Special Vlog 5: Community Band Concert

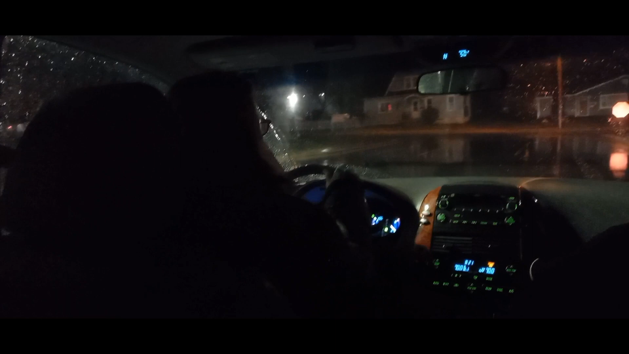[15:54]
all right just finished the concert and then the concert was amazing and then i'm on my way back to my dorm you can see that right i'm driving with my fruit friends mary
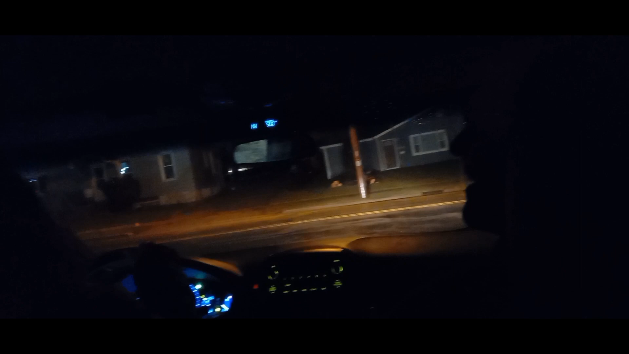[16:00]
she's driving right now so amazing all right so yep all right i will see you guys in the campus